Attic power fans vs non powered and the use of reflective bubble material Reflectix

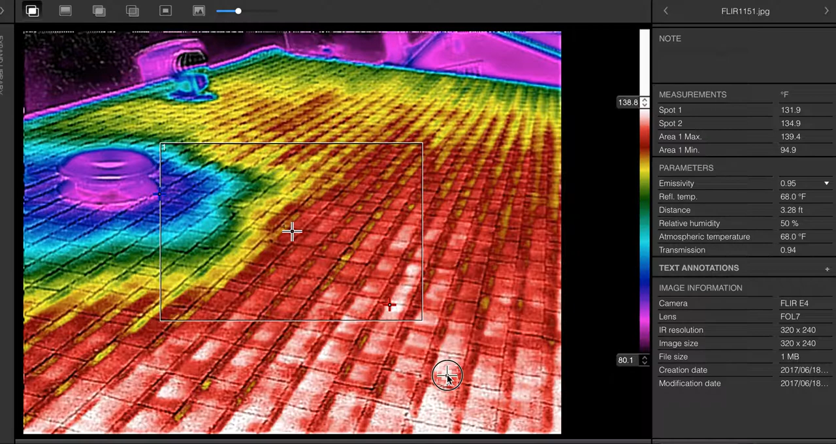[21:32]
On screen: max 139.4°F, min 94.9°F
Okay. So, you see what's going on here? Oh. I want to cool out more of this roof. I can cool it down here. There's no exhaust panning. Staggering them. Creating a stagger effect. I've seen them where you've loaded these roofs up and you're just melting all of them. Sun's rays basically.
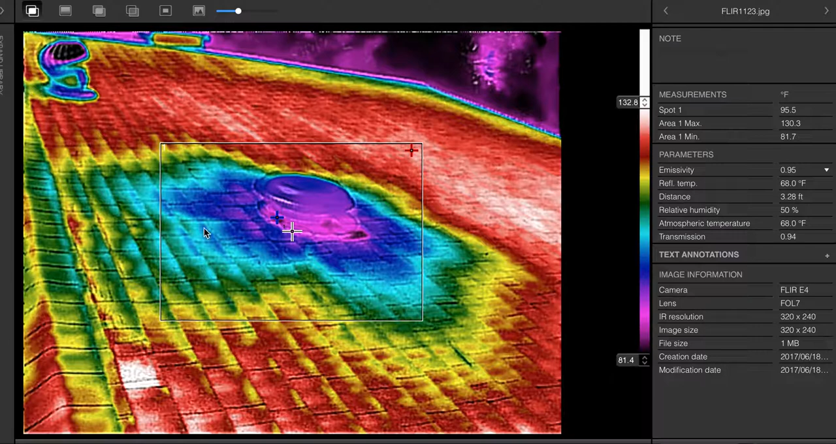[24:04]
On screen: spot 95.5°F, max 130.3°F, min 81.7°F
Got a major dead area here. Above the bedrooms. That I can probably resolve significantly.
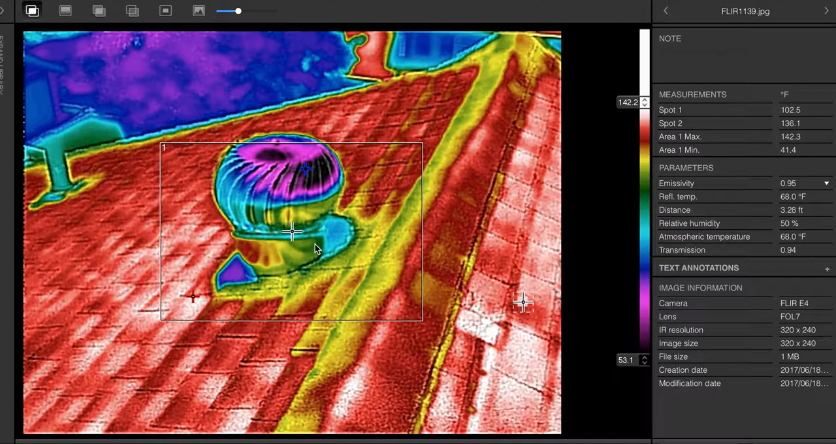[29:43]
On screen: max 142.3°F, min 41.4°F
Nope. Can't use this. I know the structure under here is another sub roof underneath of it. We can use this side. 136. I'll move on to another. That we can use. Um. Not really. Let me back out. Not really.